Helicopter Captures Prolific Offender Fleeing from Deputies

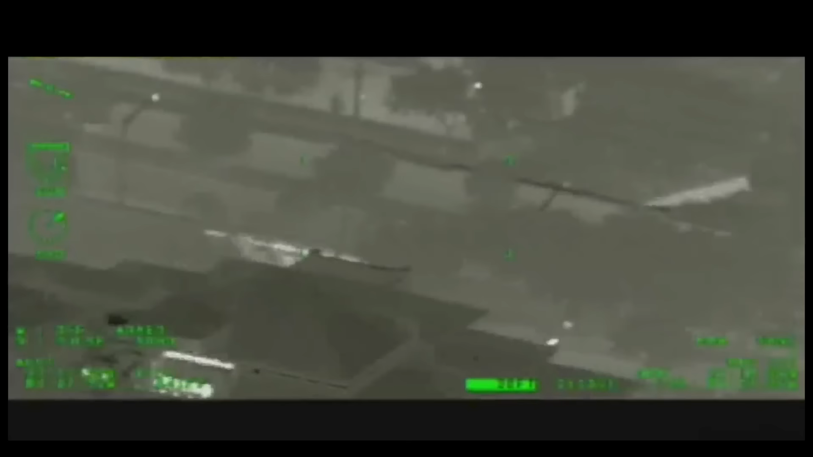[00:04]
1017s are leaving in the Grand Marquis, Florida Tech, George, John King, Charlie, 1-1, blue, right, top on it.
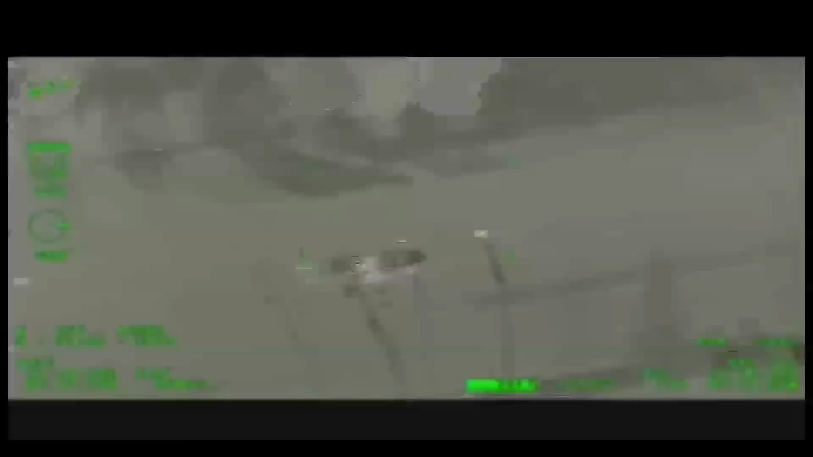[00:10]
Air One, Dispatch, we got the vehicle northbound on Cattlemen, just past Colonial Oaks, uh, Crescent Countrywood, headed towards Colonial Oaks.
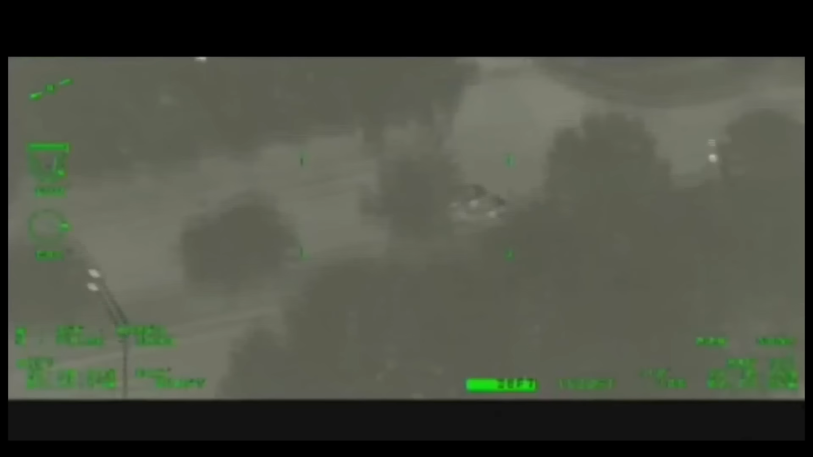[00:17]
Just advise when he gets in the area, we'll tell him where he's at. Okay, it should be turning right there in front of you.
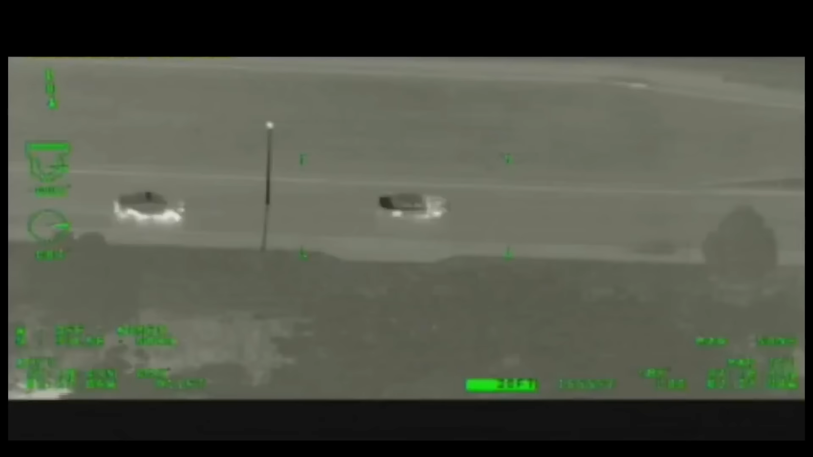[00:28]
10-4, I'm down in the vehicle, gonna be 10-50 at Weber and Cattlemen, Florida Tech, George, John King, Charles, 1-1.
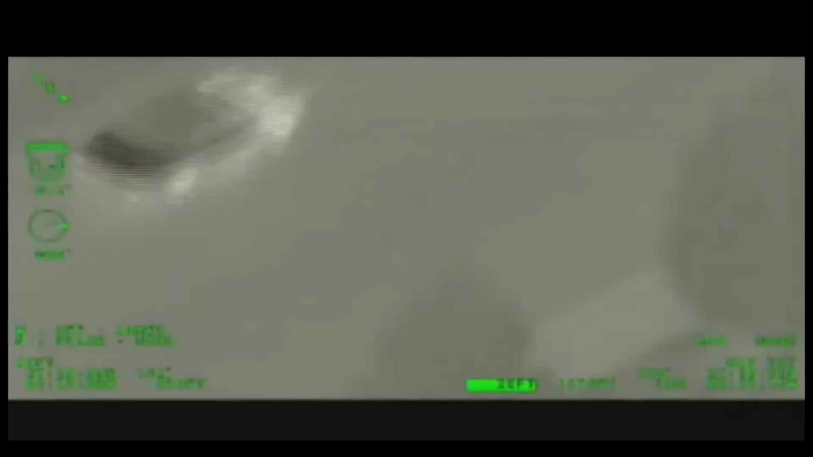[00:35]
53-13 and 52-10 will be out with him.
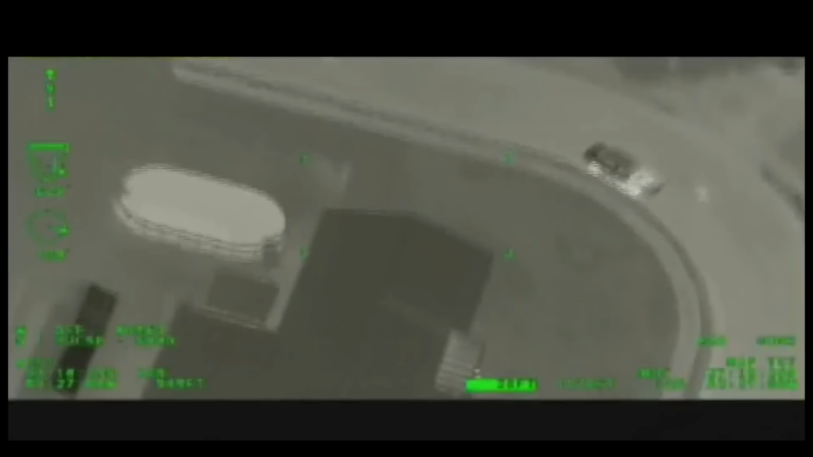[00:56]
Air One will call it, he's on Indianwood now, headed back towards Countrywood.
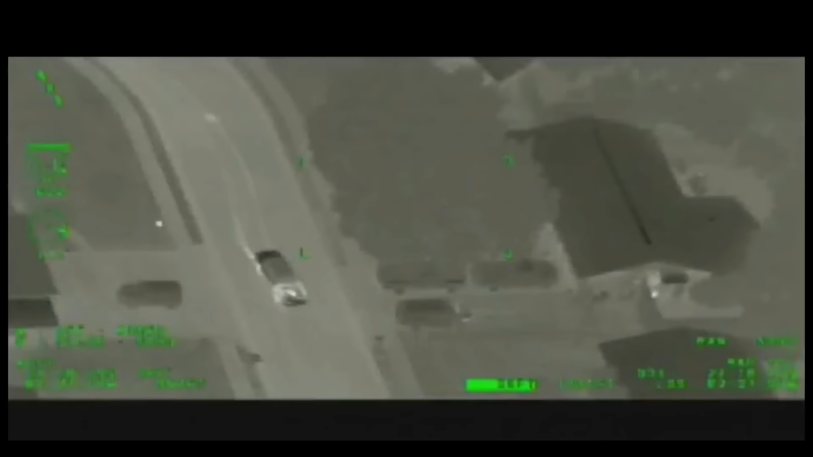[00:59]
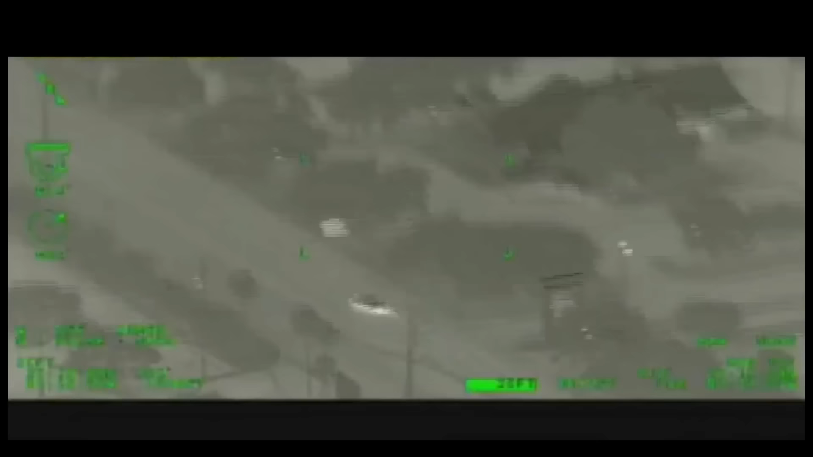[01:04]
Air One, to Dispatch, his signal 14 is northbound on Cattlemen, a high rate of speed, still signal 12, there are no vehicles in pursuit of him behind him now.
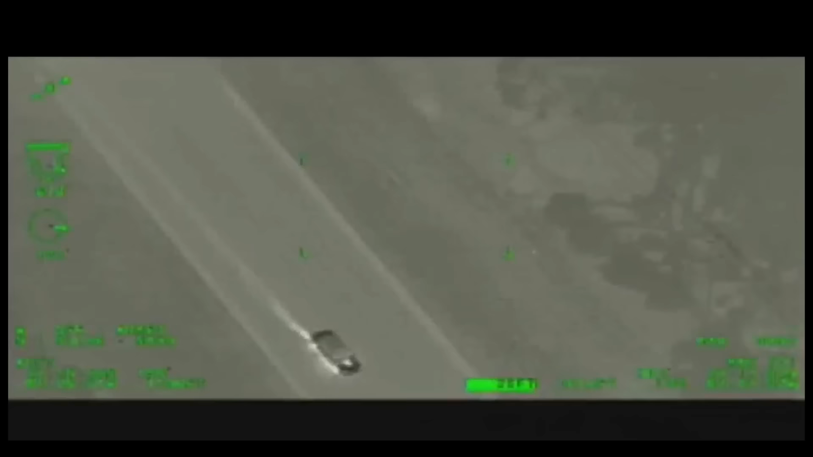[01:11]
Now he's eastbound on Proctor Road, headed over the overpass. Just get some units headed out in the eastward direction.
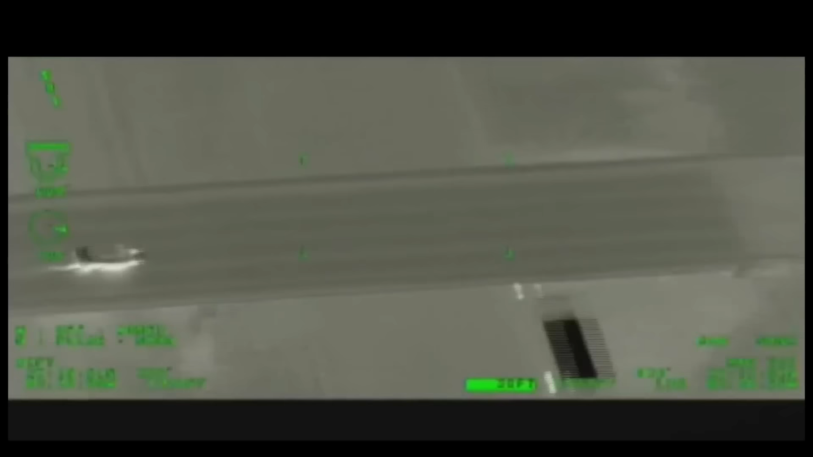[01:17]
50-29's at the south entrance, Gator Creek, do you want us to set up for 5-6 here? Yes, get a unit at the entrance there in case he comes out.
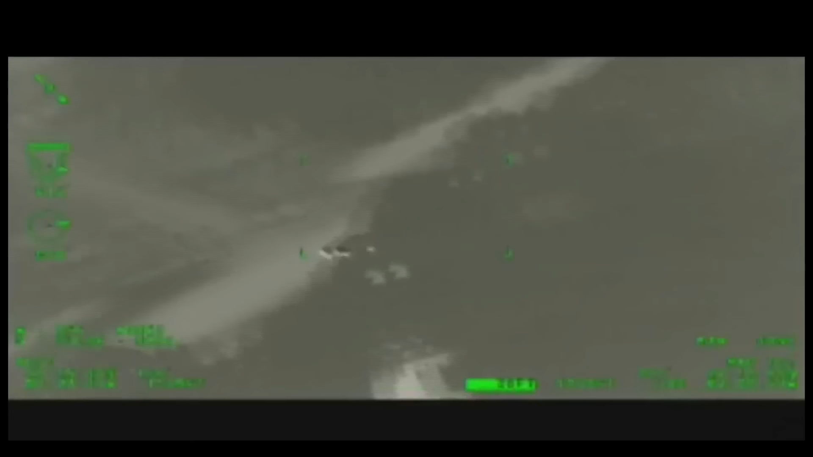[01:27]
He just turned into 6900 Gator Creek, which I believe is the entrance to the golf course, but stand by for just a second.
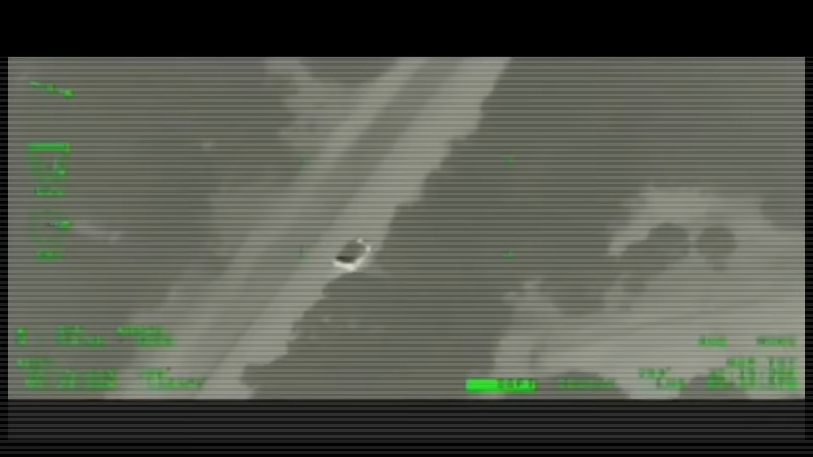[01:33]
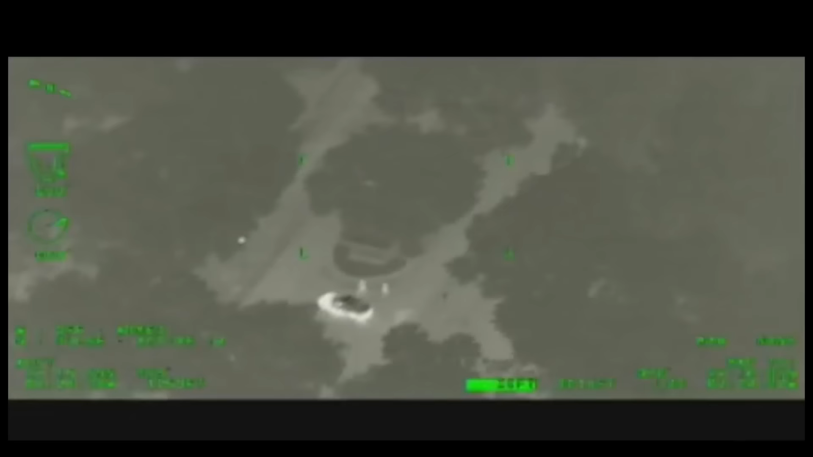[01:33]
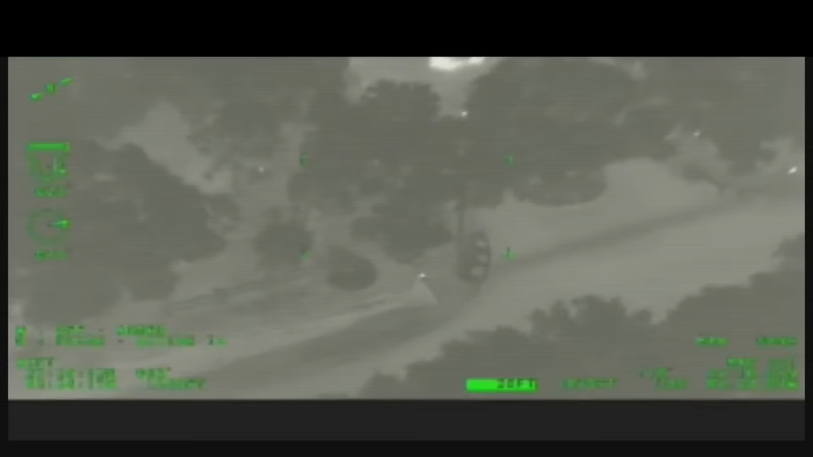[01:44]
They got him stopped here at the entrance, it looks like, trying to make contact, stand by.
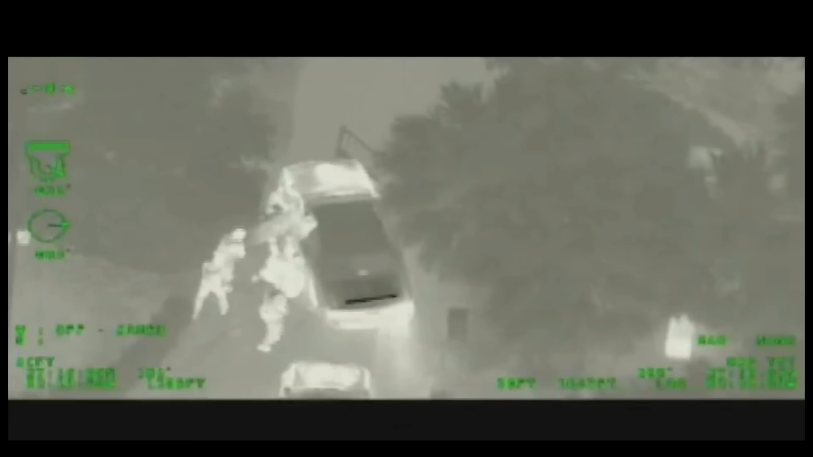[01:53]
Felony stop, dispatcher, we're gonna take him into custody now.